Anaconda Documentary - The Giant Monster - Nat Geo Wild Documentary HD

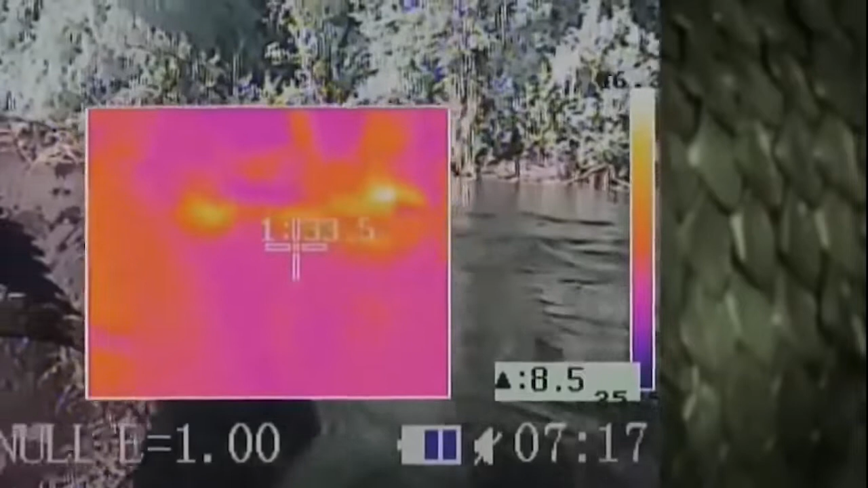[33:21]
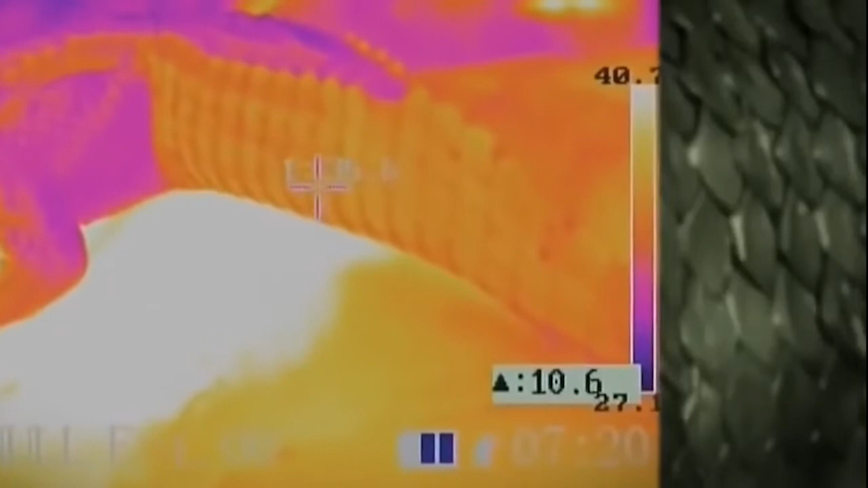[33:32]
The yellow zones are the warmest.
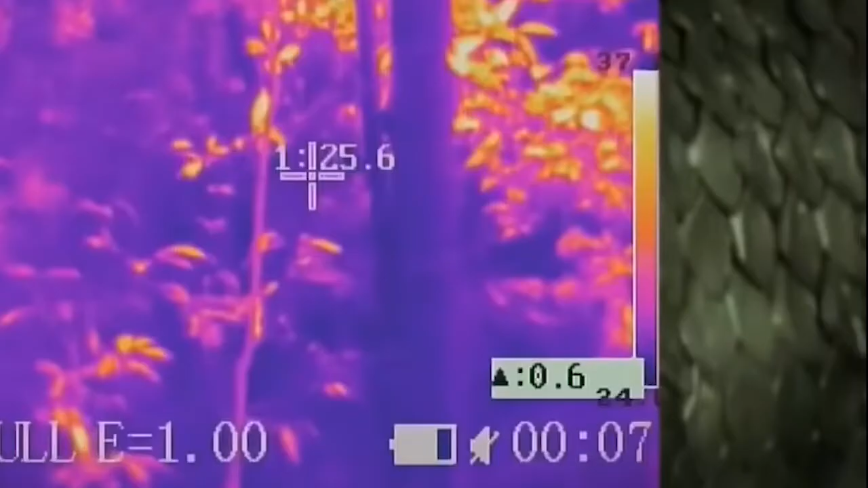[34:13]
So very little light filters through to the ground. This leaves the anaconda with only a few places to warm up. And they're all up in the tree.